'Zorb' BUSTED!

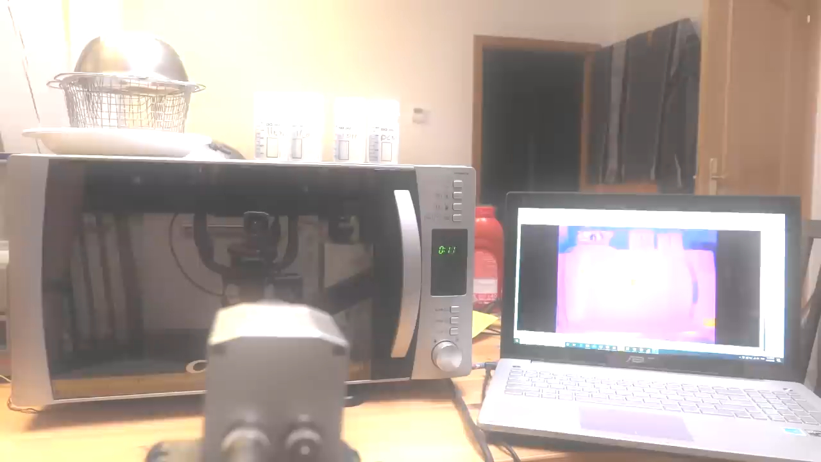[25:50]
There we go. And right now you can again see, yeah, it's, it's warm to the touch. It's, it's like cooked. So, cooked, cooked. Yeah.
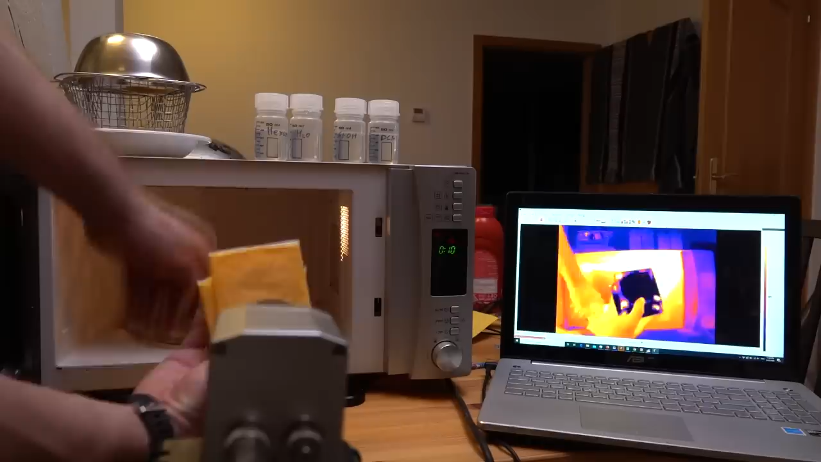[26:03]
And it's so funky that you get those little, little bits of the corner. And then as you get down to the bottom, it starts getting cooked again. I can feel it. These two have stuck together. And at the bottom.
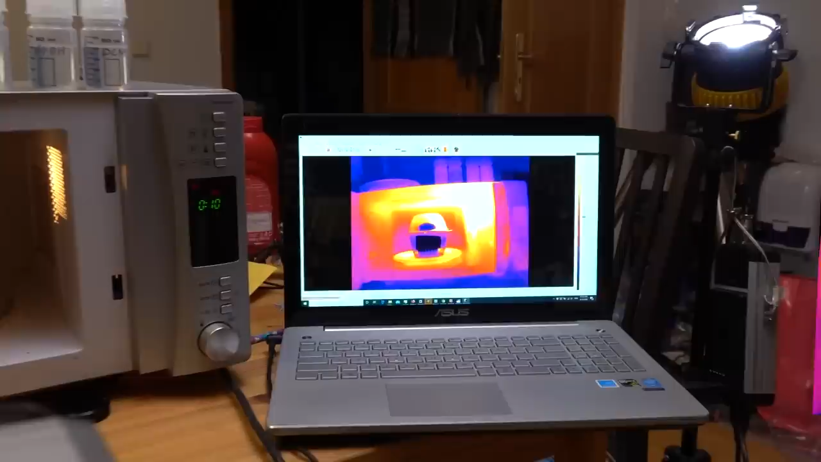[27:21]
It's just as shiny for the microwaves. Okay. So and this will almost certainly get excited. So let's go for 15 seconds in the first instance.
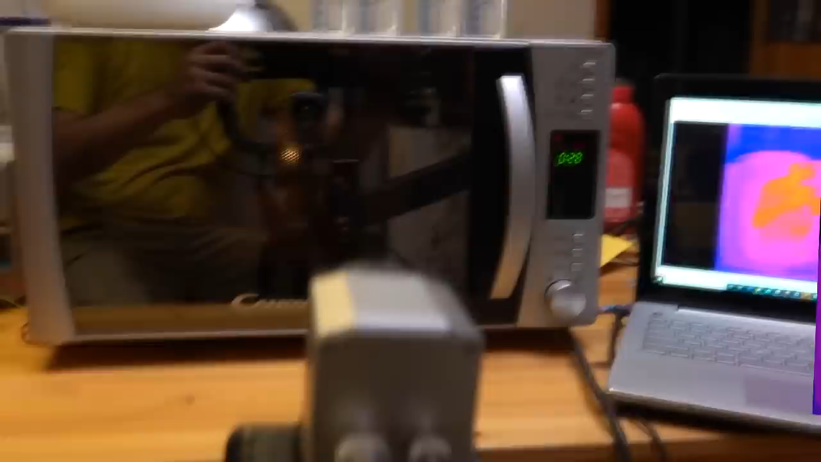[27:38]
We're almost guaranteed to get arcs and plasma in there.
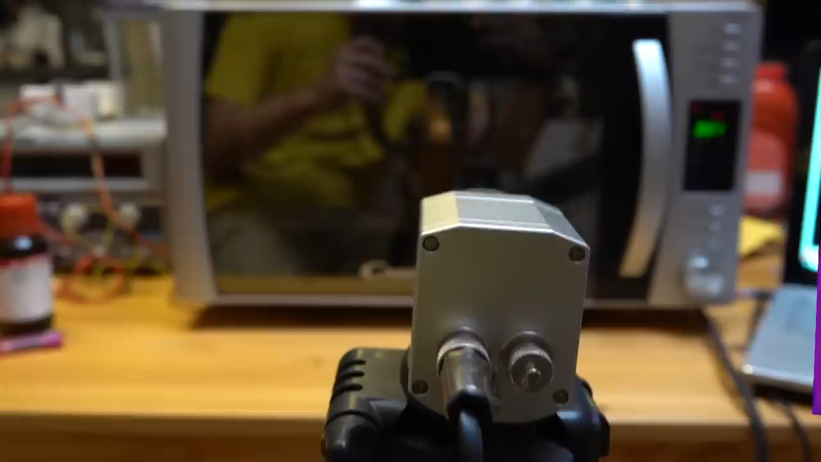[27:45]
I'm not seeing anything. Okay.
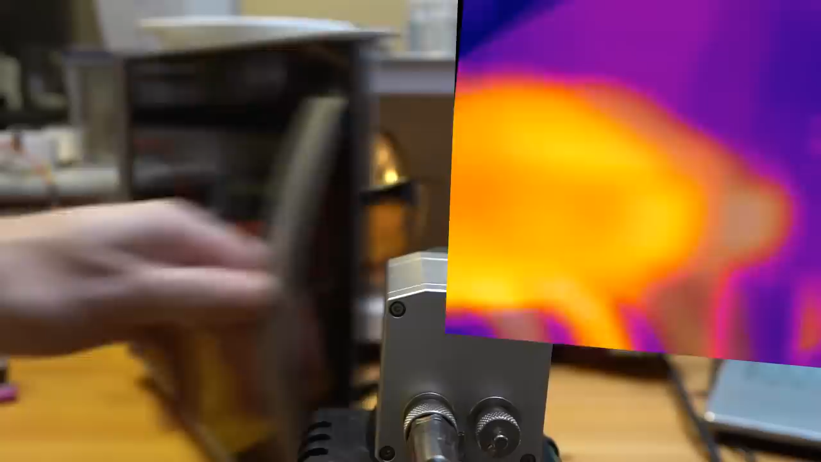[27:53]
15 seconds, 15 seconds. And you can see that the cheese is remarkably uncooked.
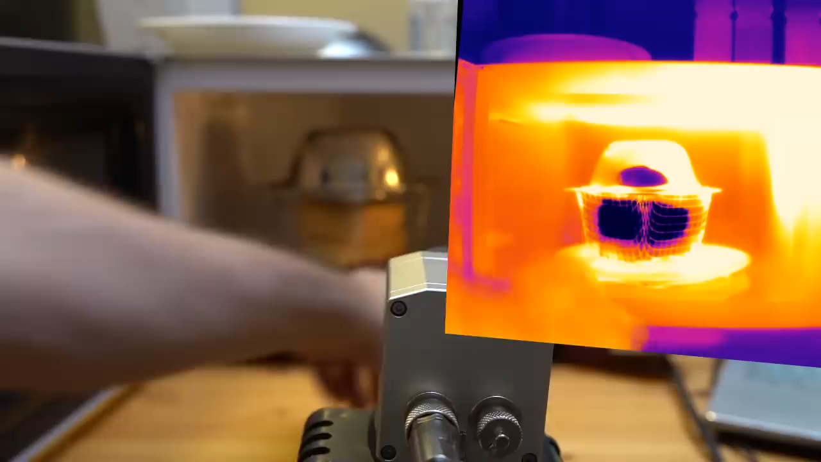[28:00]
It's not perfect.
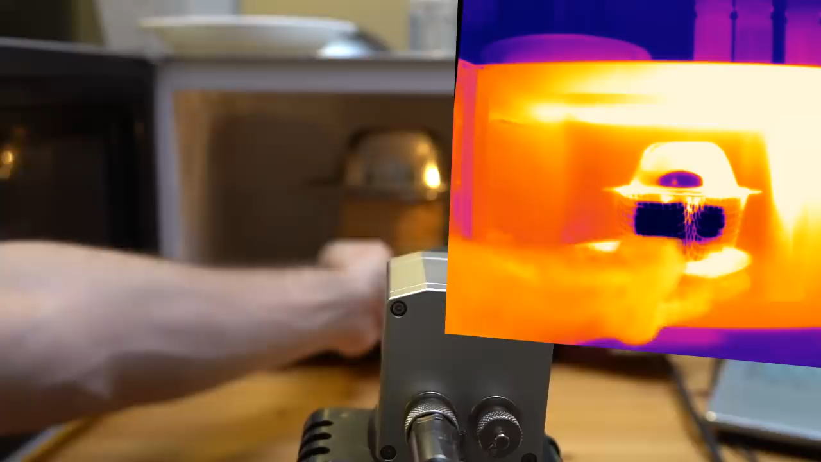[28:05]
Um, it's not perfect. And how's this? This is not too bad either.
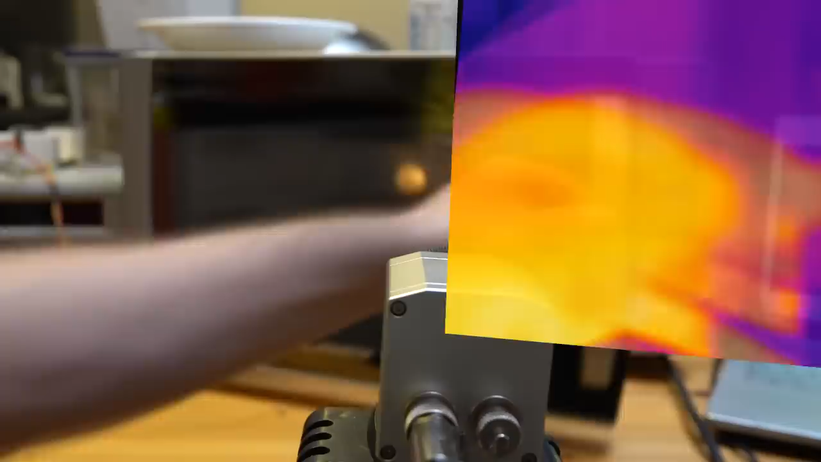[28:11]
It's warming up, but okay, let's give it another 30 to 15 seconds.
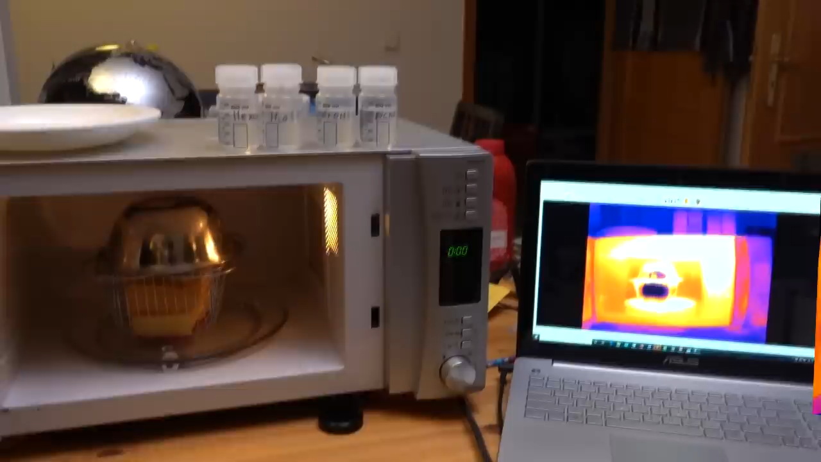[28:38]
So how hot is this? It's not too bad. Right.
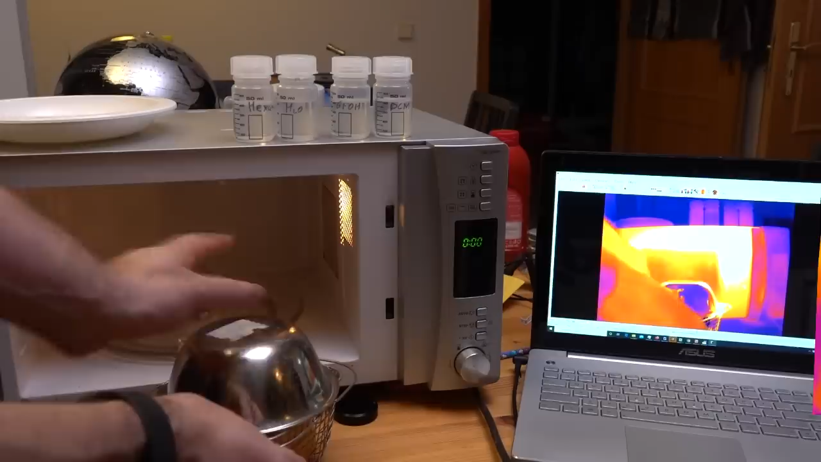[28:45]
You wear, where the contact, where if you get contacts, you can get incineratingly hot.
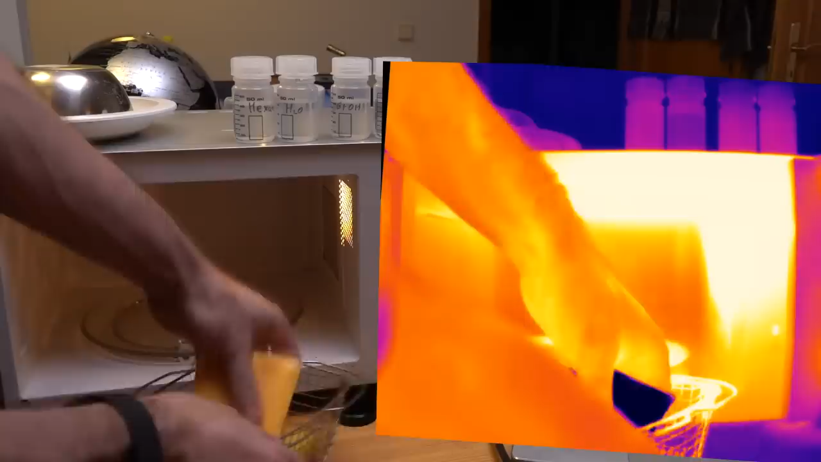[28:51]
Uh, and the cheese is remarkably unmicrowaved.